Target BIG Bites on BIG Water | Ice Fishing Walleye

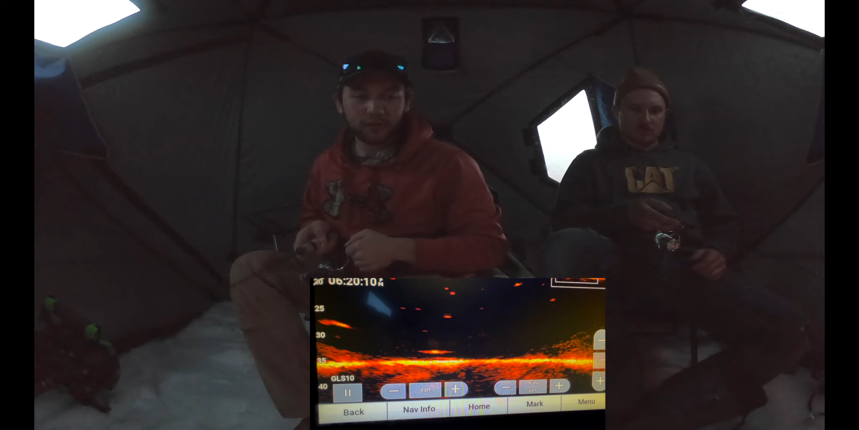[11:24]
There's a massive, massive suspended one. You catch that one. Okay. I got this guy. You got that guy. Okay, come on. You're going to get double teamed, man. This is crazy. There's two of them. Yeah, that one on the left is huge.